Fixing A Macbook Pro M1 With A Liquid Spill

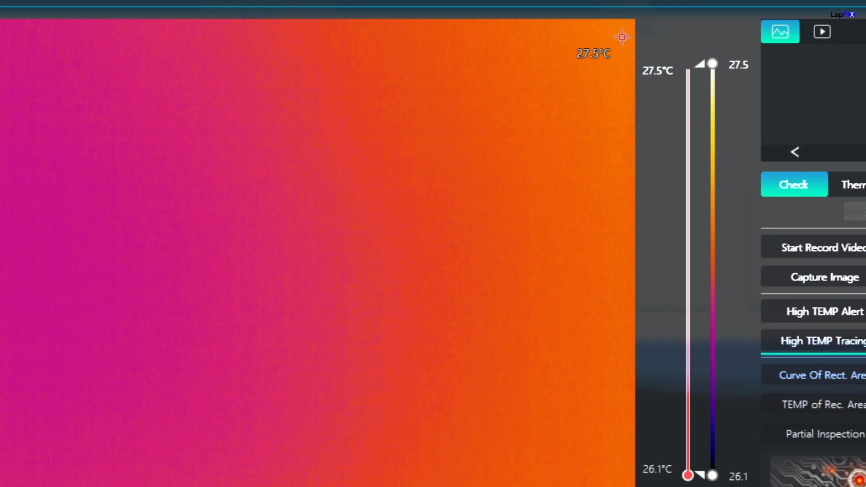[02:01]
On screen: scale top 27.5°C, scale bottom 26.1°C
I'm going to go ahead and plug in and I have it. Come on. Okay, so let's put it on a thermocam and we see close to where the Wi-Fi area is, right?
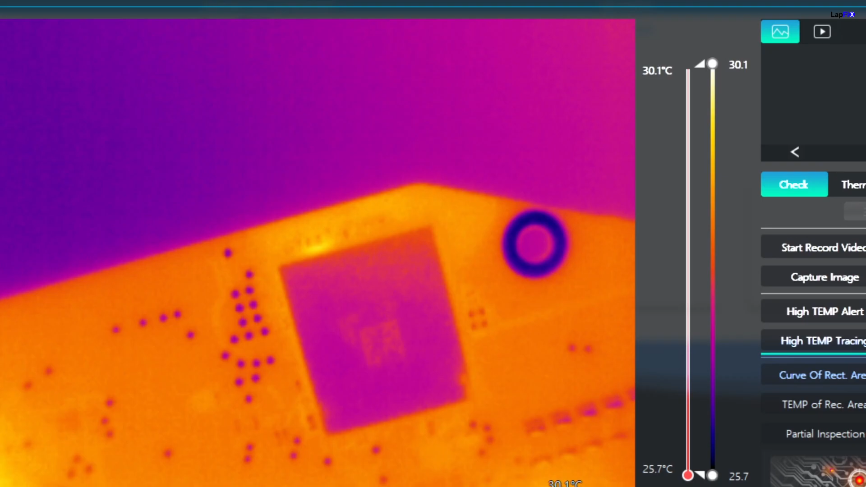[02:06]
On screen: scale top 30.1°C, scale bottom 25.7°C
Wi-Fi chip, that there is something actually pulsating there, right?
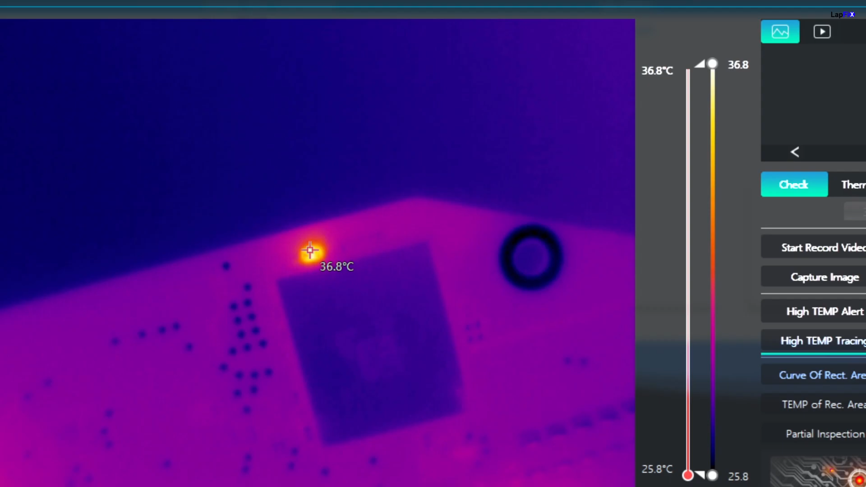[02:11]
On screen: scale top 36.8°C, scale bottom 25.8°C
And that looks to be like it's something bad, right? So let's go under the microscope and take a look at it.